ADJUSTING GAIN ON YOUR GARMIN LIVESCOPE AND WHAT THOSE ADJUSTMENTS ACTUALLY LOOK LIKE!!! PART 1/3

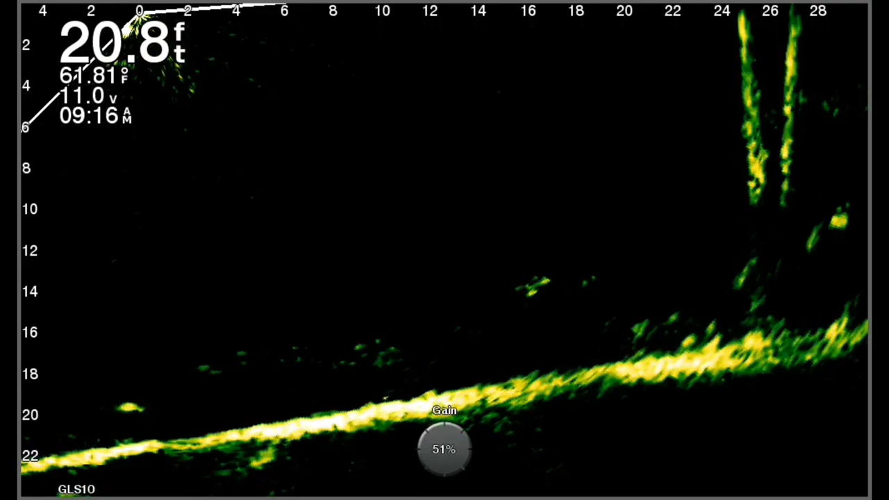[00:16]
On screen: depth 20.8 ft
It'll be listed on the screen and to show you how much adjusting gain does. This is 50% gain. As you can see, I've lost all. There is no ghost tree. There are no artifacts in the water. But it doesn't show any detail. I mean, you got a tree out there about 28 feet and it just doesn't show up any much. So here I am. I bumped it up to about 55 gain. Starting to see a few bait fish in the water at about six foot depth. Out to about 25 feet, the tree is starting to show up.
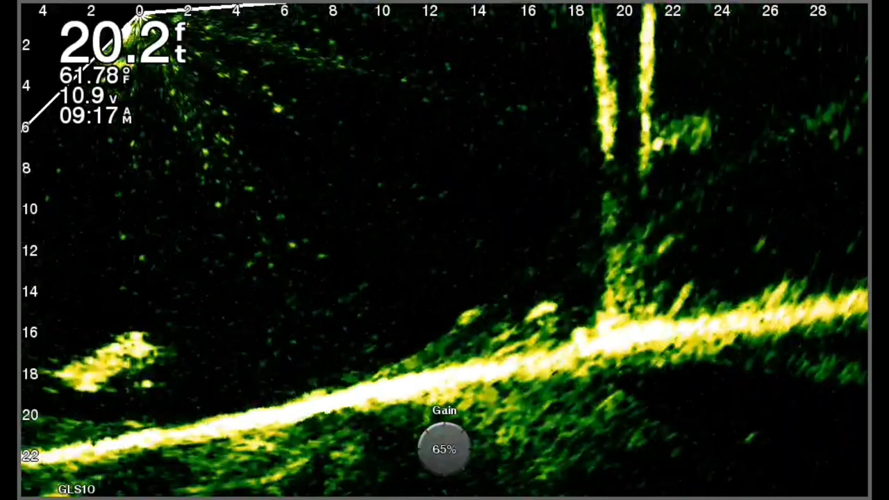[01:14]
On screen: depth 20.2 ft
And even some bait fish right below the boat. This was a real windy day. So I was trying my best to stay on this while I was filming it. Now here we are bumping it up to 65, which is real close to what I consider optimal. But look at those large balls of bait fish starting to show up.
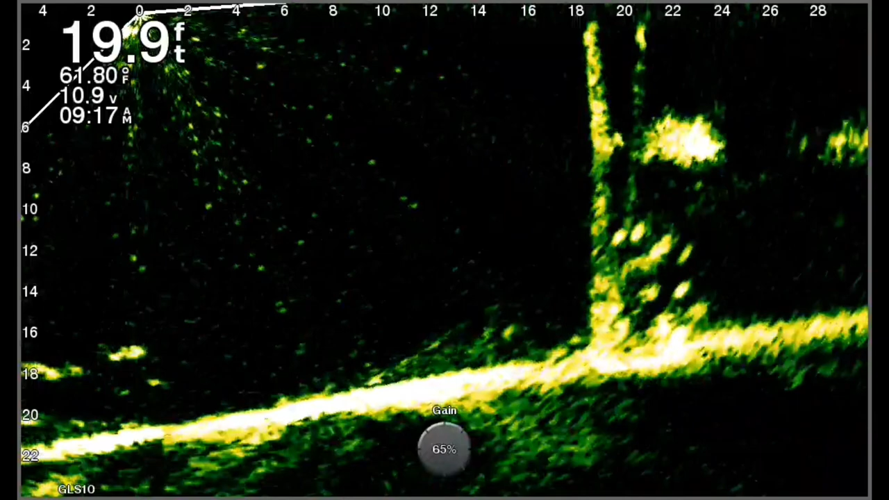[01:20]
On screen: depth 19.9 ft
You got the detail. But if you look up in the top left hand corner of the screen, you're starting to see that.
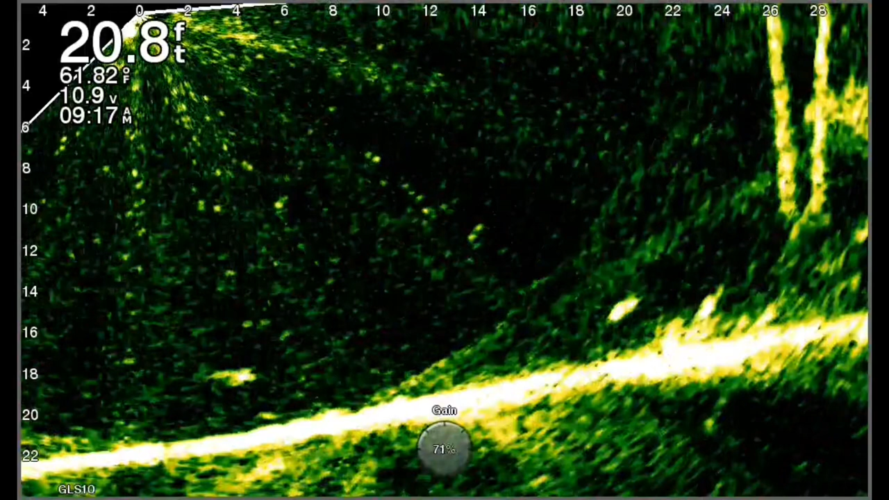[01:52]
On screen: depth 20.8 ft
So I'm going to back it down to about 68 or so.
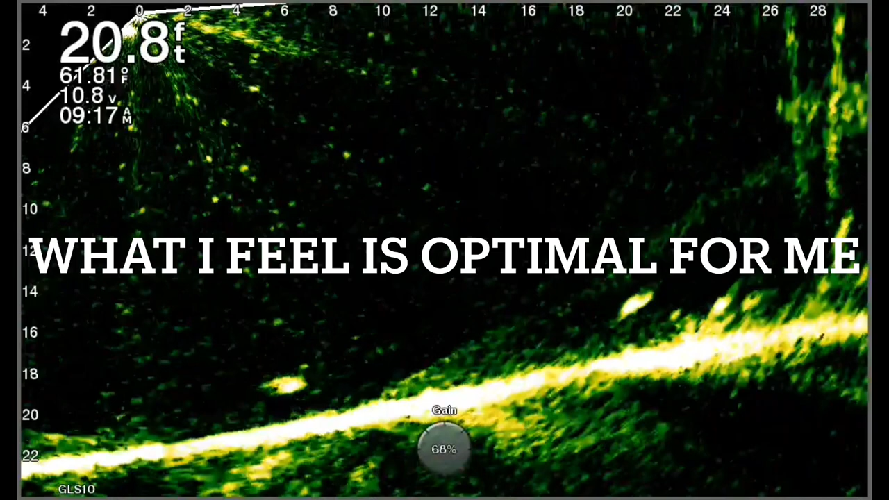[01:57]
On screen: depth 20.8 ft
What I feel is optimal for me on this body of water. It could be different on yours.
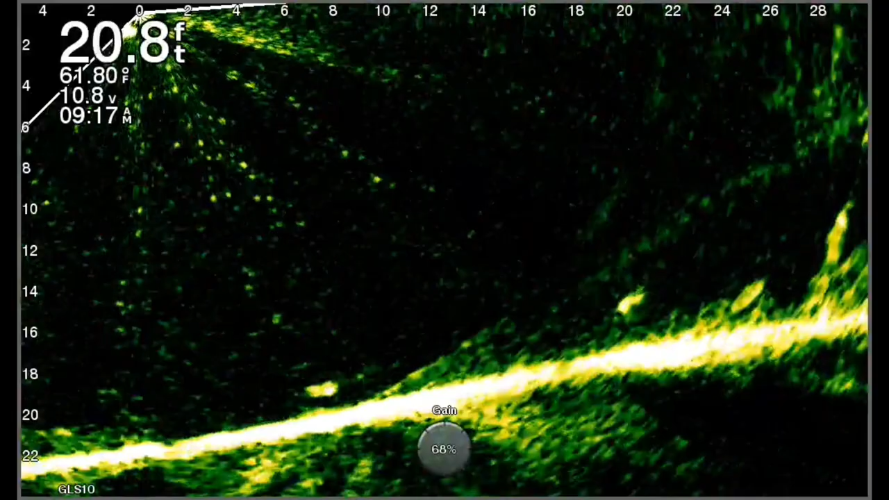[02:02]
On screen: depth 20.8 ft
Because I like to see the detail in the water.